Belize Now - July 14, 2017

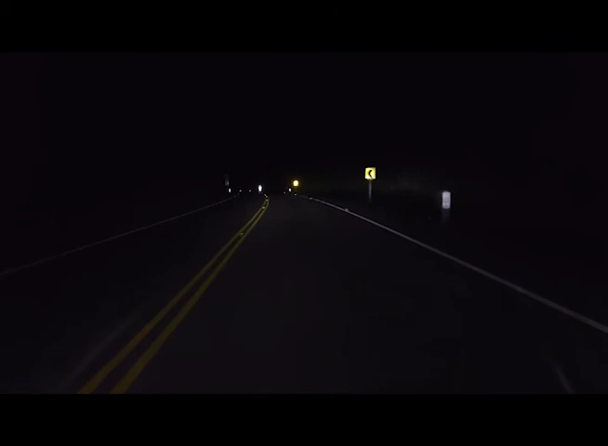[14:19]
include the introduction of paved road shoulders, high visibility line markings, reflective road studs,